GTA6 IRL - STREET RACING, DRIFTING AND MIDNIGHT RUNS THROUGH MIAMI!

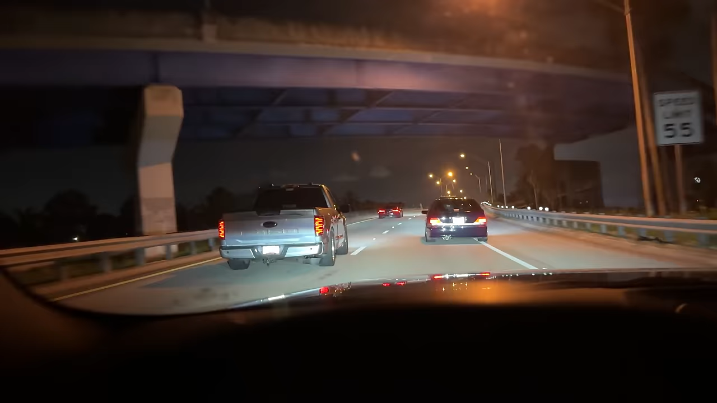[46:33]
That's gonna be quite an interesting race, apparently. They bet some money onto it, I don't know how much.